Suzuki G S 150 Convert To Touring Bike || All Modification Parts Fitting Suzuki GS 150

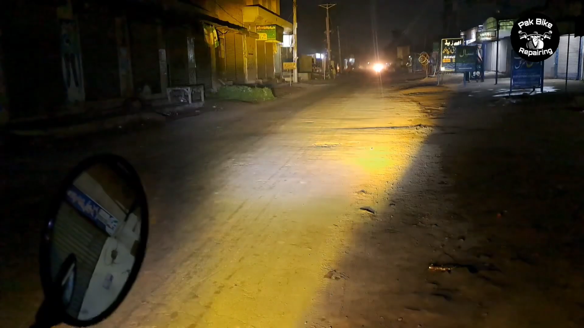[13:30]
آپ دیکھ سکتے ہیں اس کی کورنگ ہی بہت زیادہ ہے بہت ہی زبردست کورنگ ہے لیکن آپ کو سیٹی کے اندر یہ لائٹس اون کرنے کی ضرورت پیش نہیں آئے گی